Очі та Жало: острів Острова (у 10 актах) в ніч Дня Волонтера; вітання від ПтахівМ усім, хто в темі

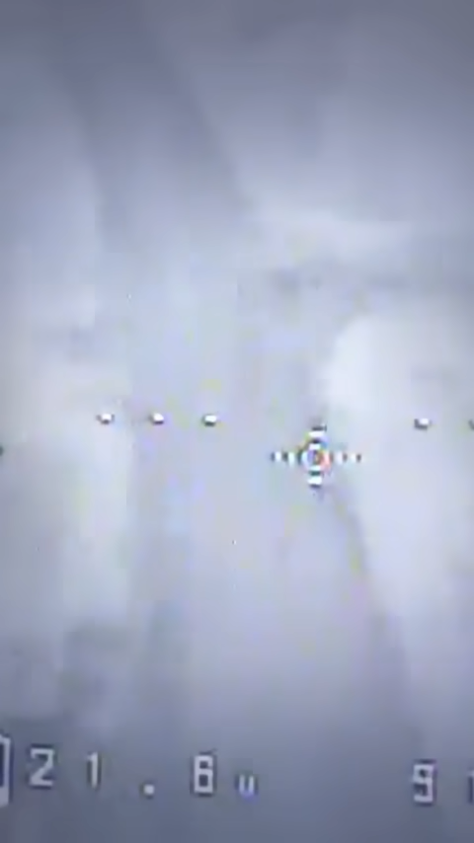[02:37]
Але рух був помічений. Здійснюємо санітарну підготовку території.
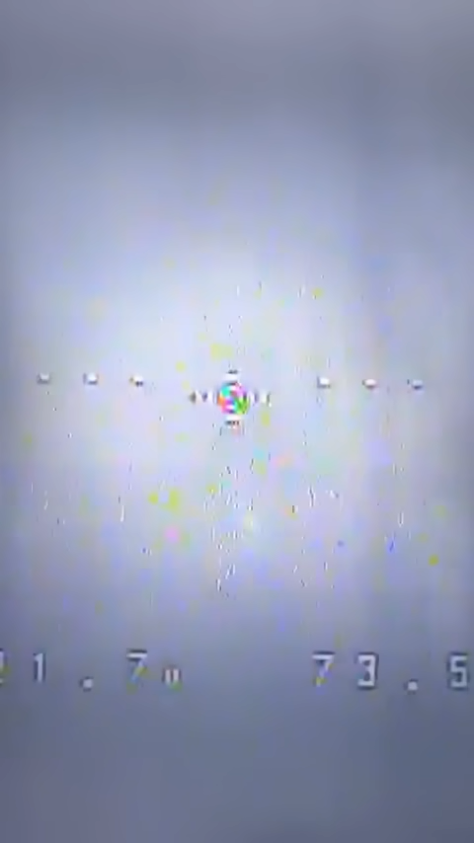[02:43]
Багато показувати не буду. Ряснув підготовку.
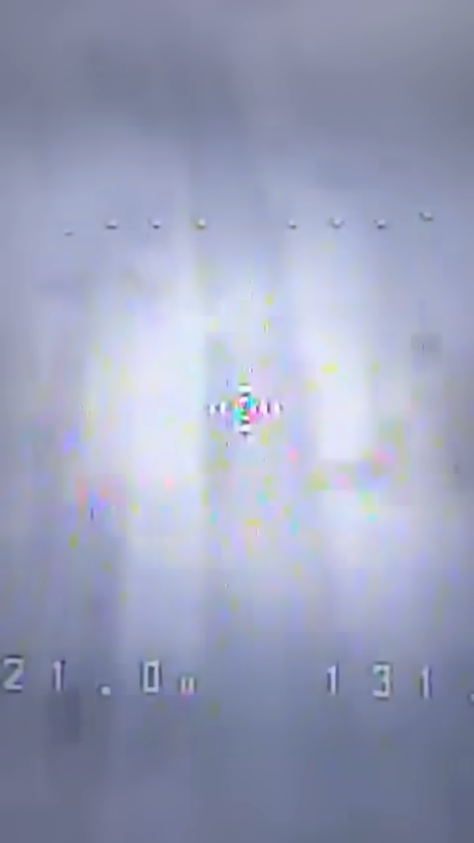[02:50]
Перший хробак на тій дорозі не вимусив себе довго чекати.
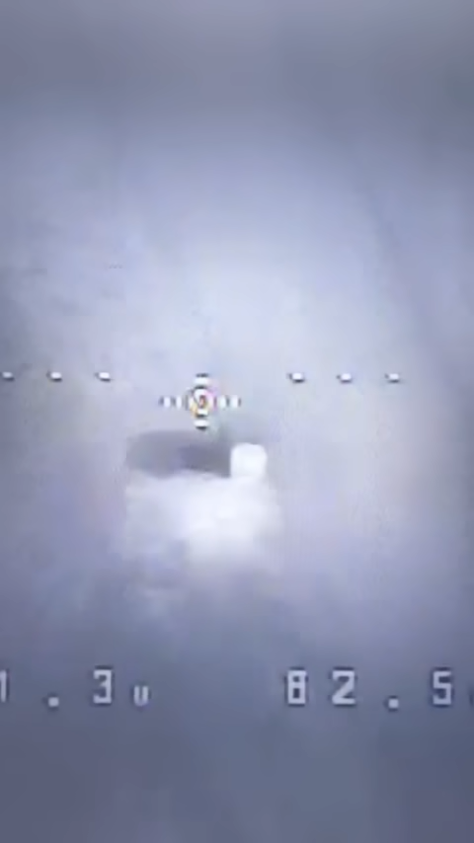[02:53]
Тож негайно козаки його допрацьовують.
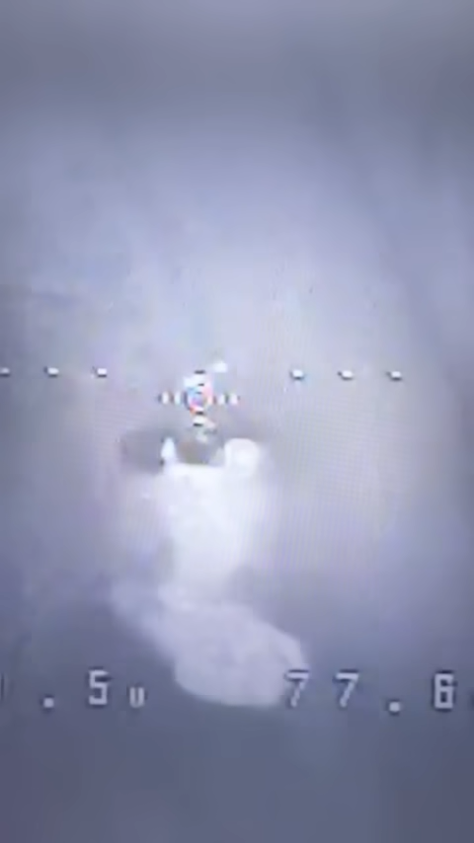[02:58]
Один сукерочек.
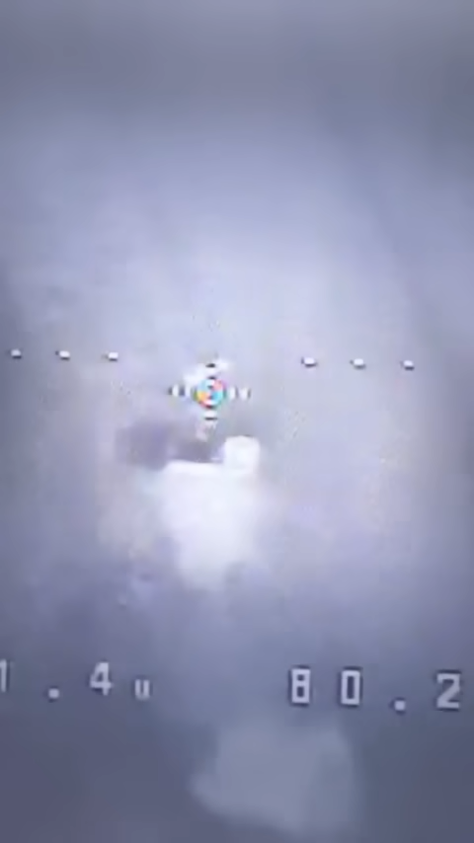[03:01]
Ну, та й ще одного можна дати. Зараз буду показувати їх почасово, як вони в день виглядають. На ранок пада бум! Цього ми першому достатньо.
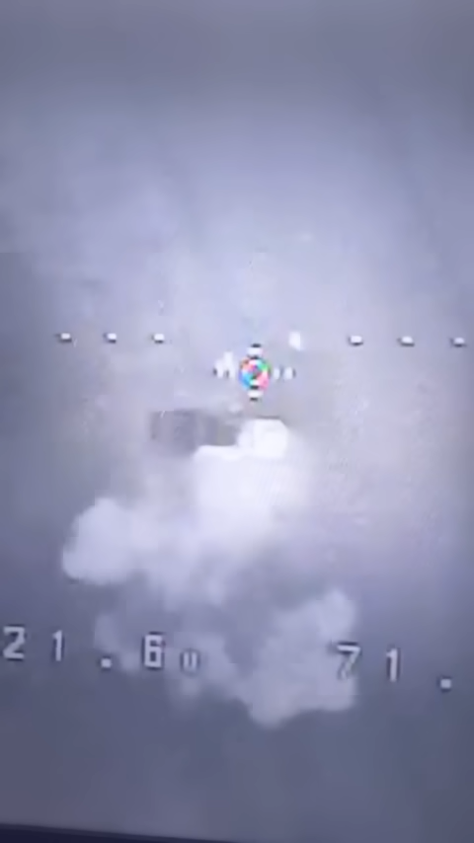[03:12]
Чекаємо інших. Гарне влучання прямо вписка. На ранок отак виглядав. Гарне дупло. Таке вписку.
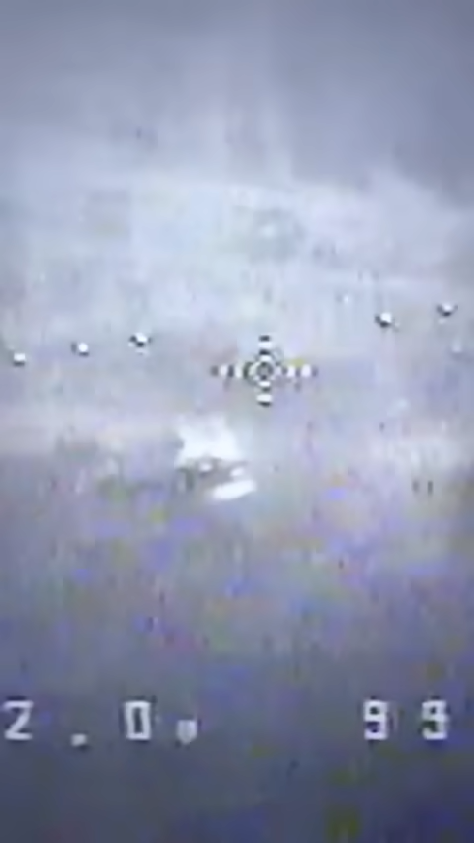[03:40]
Трансляція погана, але результат добрий. Пада-бум!
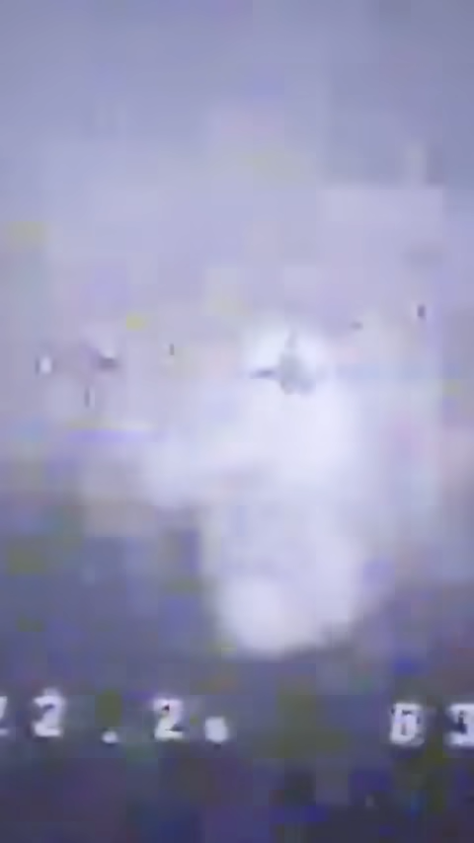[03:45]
Мхробачого.
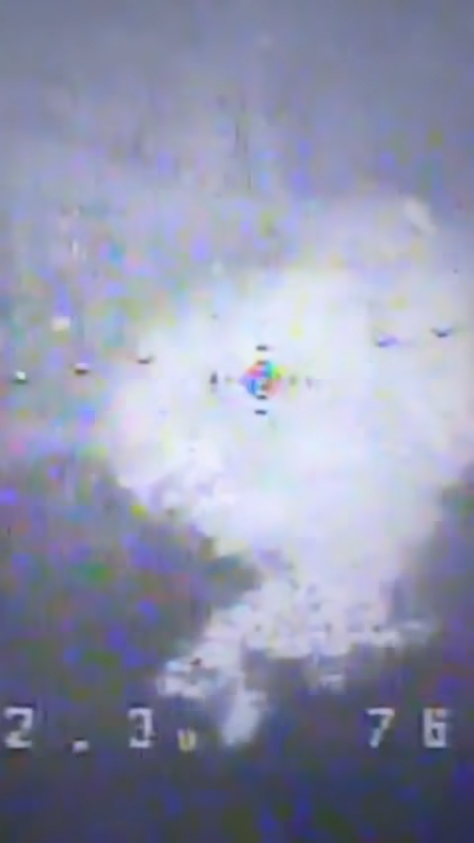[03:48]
А ще одного туди. Щоб на Вєрочку. Мусить згоріти до ранку.
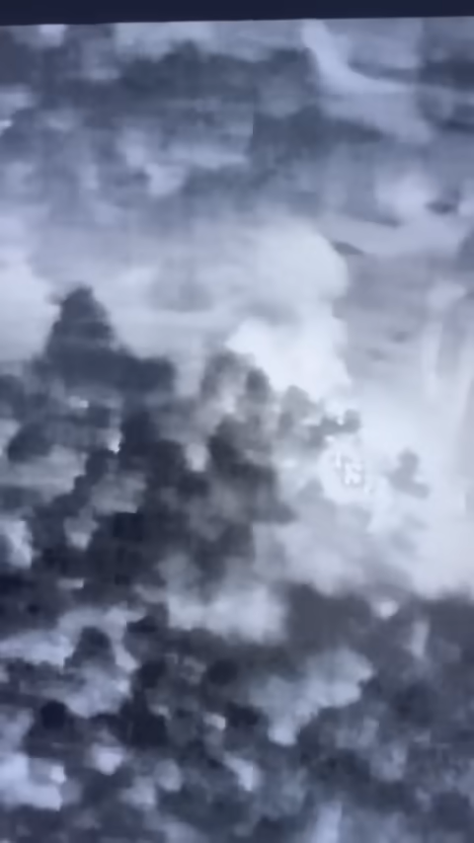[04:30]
Горить надійно. Більше уваги не потребує. О, в другому аспектрі.
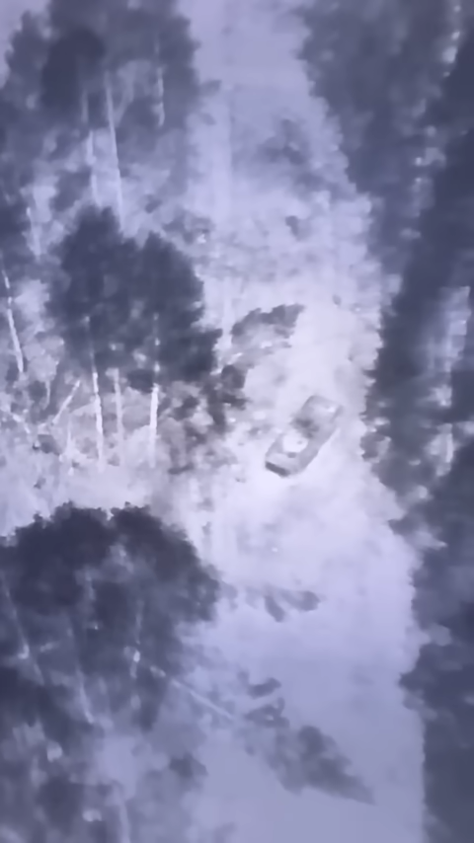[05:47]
Ось що за стиль паркування. Наступна хрень. Хробачий БТР.
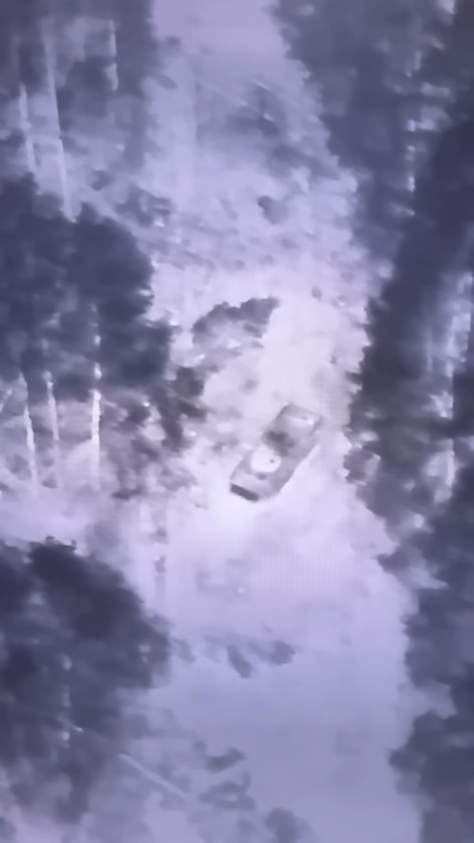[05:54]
Зовсім поряд. Розвідданні підкинув дружній підрозділ, що її налітав.
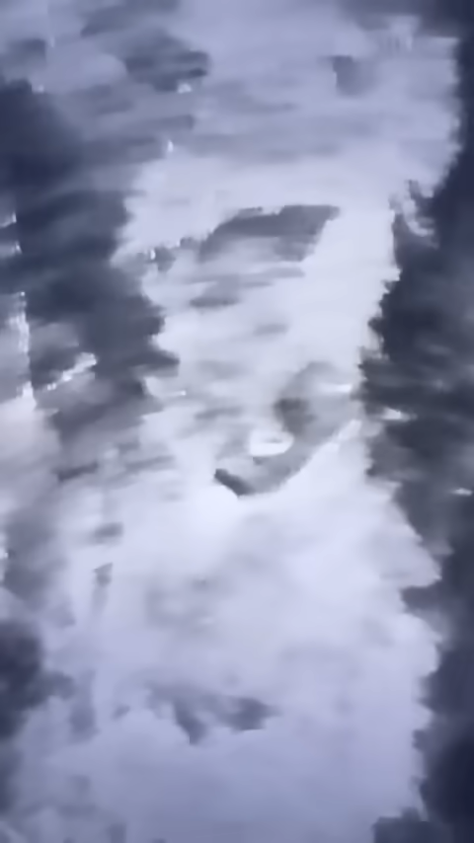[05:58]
Та й відразу опрацьовуємо.
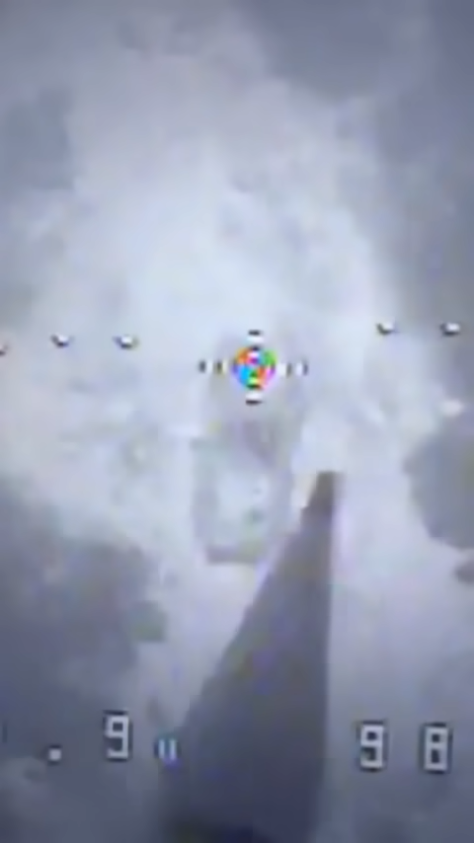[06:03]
Полетів перший цукерок Добре пішов Ай, яке гарне влучання Тугомаш
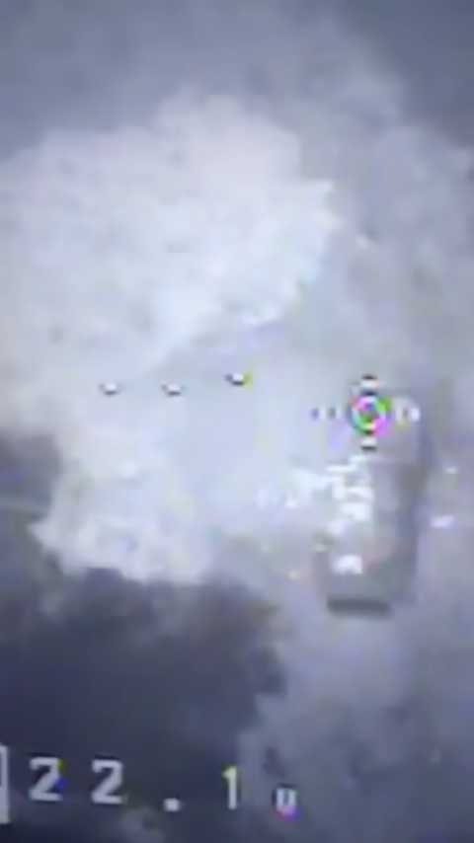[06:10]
Паскудник Треба закріпляти Наступний
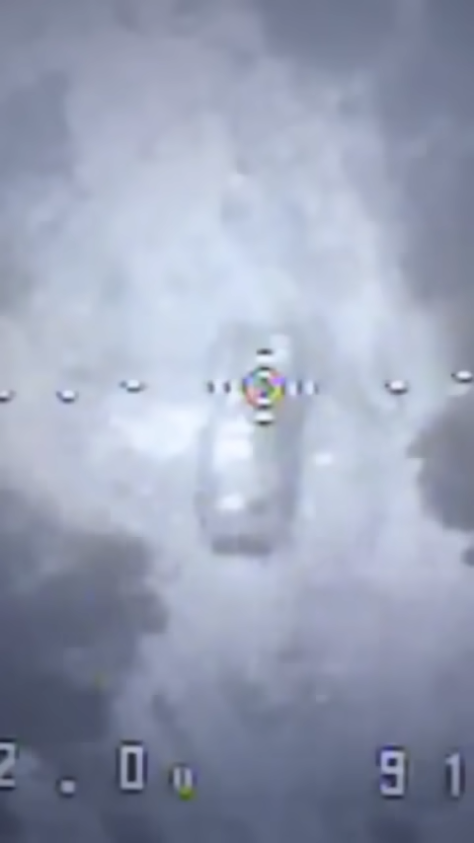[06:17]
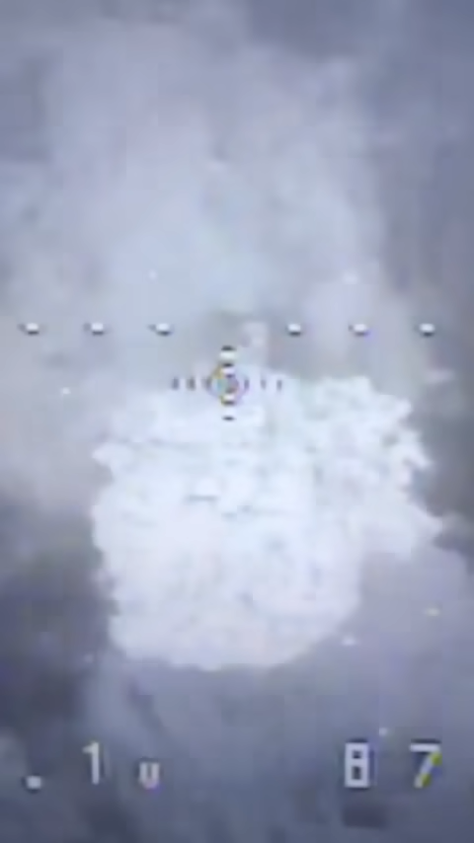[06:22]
Тугомаш Другий теж дуже влучний Ще одненького допхати Вон,
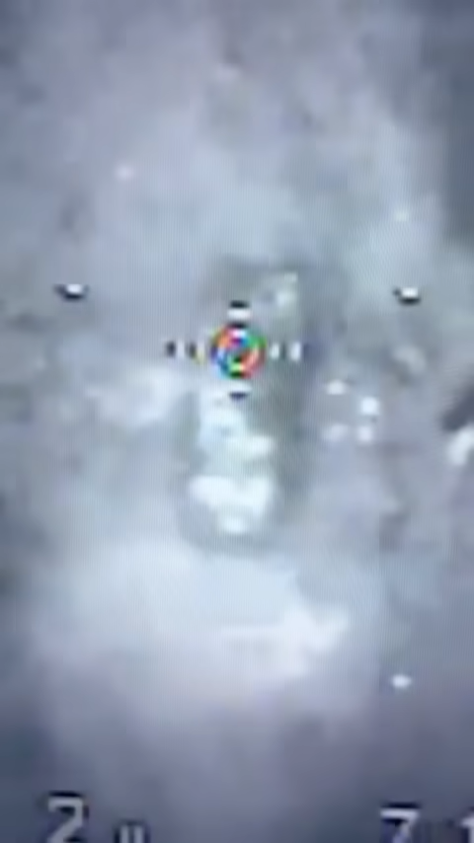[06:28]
щось там вже вибухає Летить третій цукерок Джага-джага Ну,